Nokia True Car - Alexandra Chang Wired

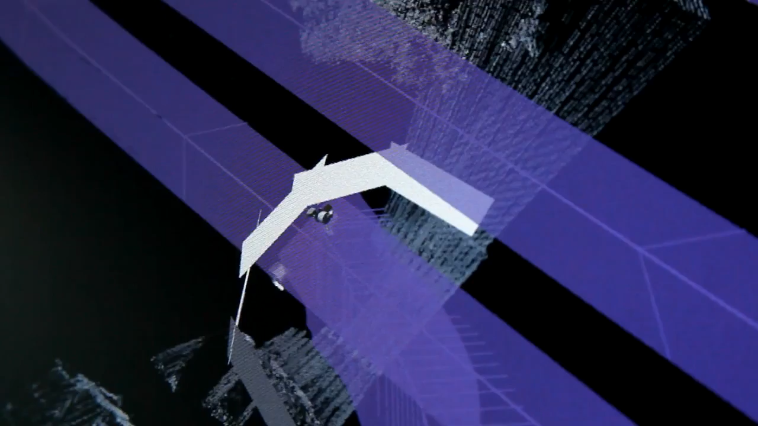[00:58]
Now, these points of data each have an X, Y, and Z coordinate associated with them, which means we can measure the distance between any two points on there.